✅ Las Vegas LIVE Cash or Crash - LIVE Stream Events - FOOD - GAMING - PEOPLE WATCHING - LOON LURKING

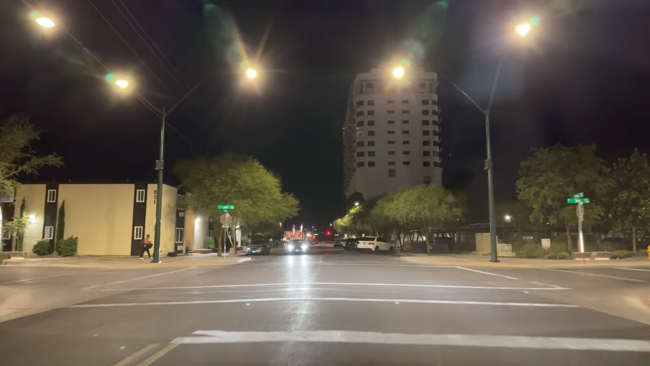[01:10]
Never gonna drive on the strip again, allegedly. Keeping an eye on the pedestrian there. Don't wanna hit any pedestrians. That's the worst thing you can do. Live on Cash or Crash, Las Vegas Live. Be sure to hit the thumbs up, subscribe if you haven't.
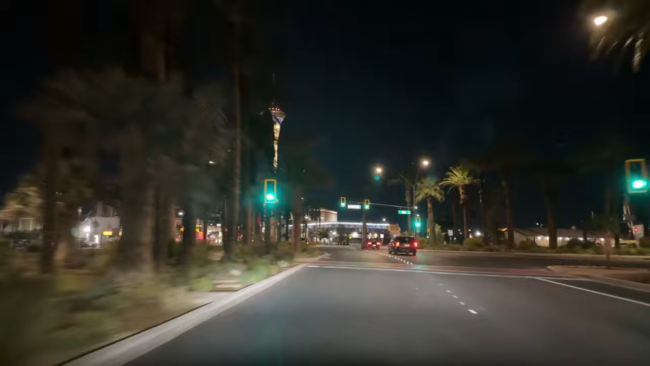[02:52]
See if they're on a shift change. We've got some police action up front here. Is it the bikes? It's the bikers again. It's the flipping bikers. Here we go. It's the bike ralliers. Our friend Chris is out with them. When I say flipping bikers, it's a lot of them flip you off when they drive by, allegedly.
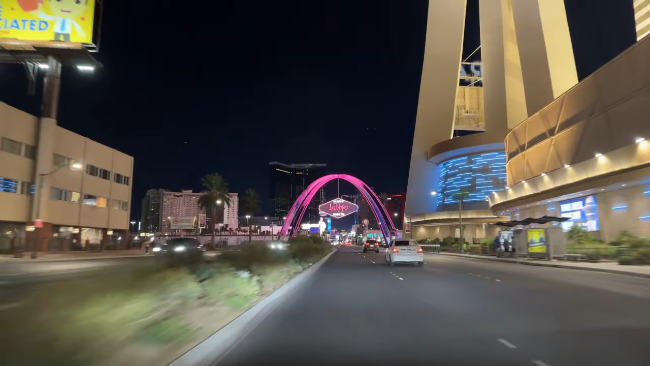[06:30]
There's the beautiful Aztec Inn and Casino, everyone's favorite. We're probably not gonna go in there for a while after what happened last time. I don't want to be connected to that. Let's try to stay safe, you know, like we do every night. Bert, you're in the back? Cool.
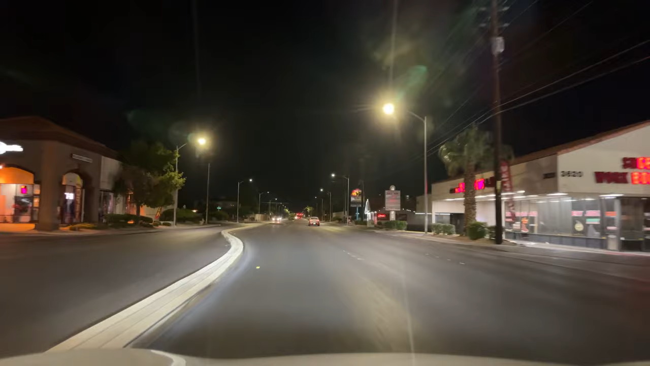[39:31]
A bike or a car or a motorcycle? What do we got here? Bike. Motorcycle. Moped. Even better.